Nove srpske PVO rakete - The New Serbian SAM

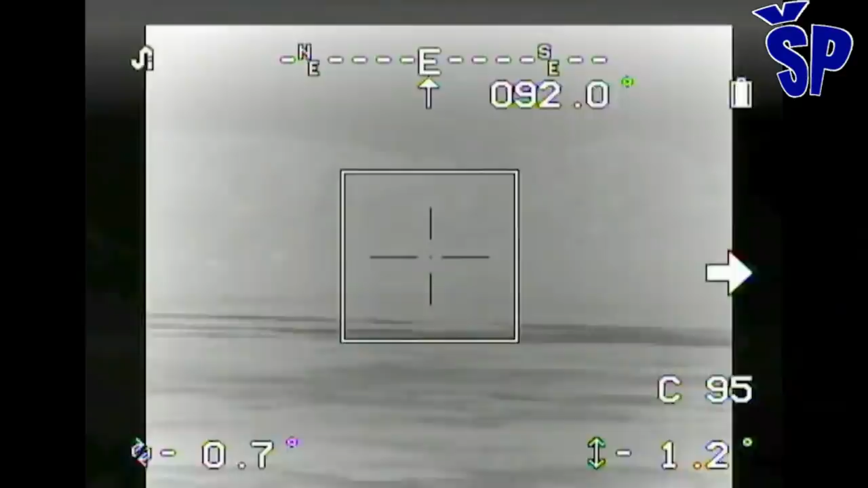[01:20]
Strela sa lakim prenosnim raketnim sistemom Strela 2M-A1 ili Igla 1 na
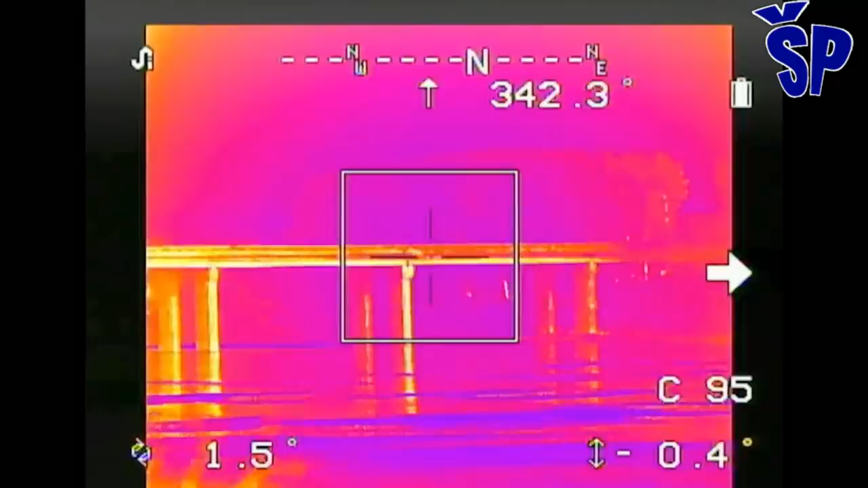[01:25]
leđima nosi elektronski prijemnik o ciljima koji se prikazuju na viziru montiranim na njegovom šlemu.
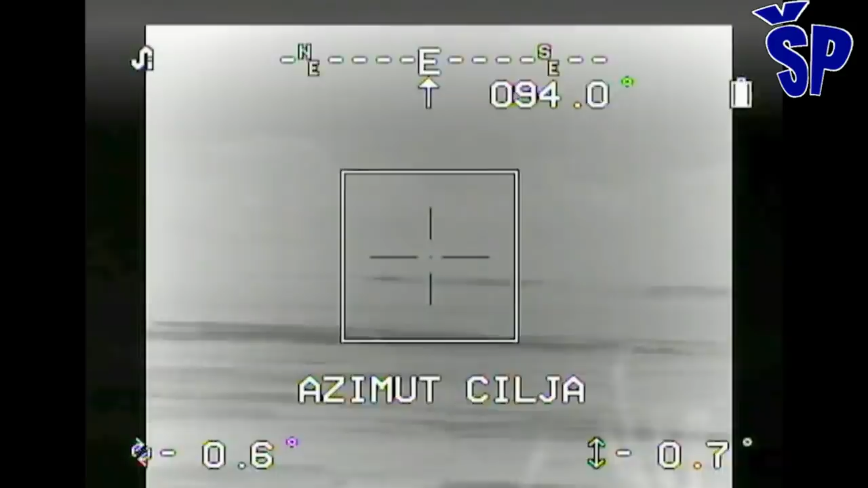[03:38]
Operator se nalazi na platformi na vrhu zadnjeg dela vozila NTV za postuljem na kome se nalazi lanser sa po dve rakete strela-2M i dve rakete IGLA-1.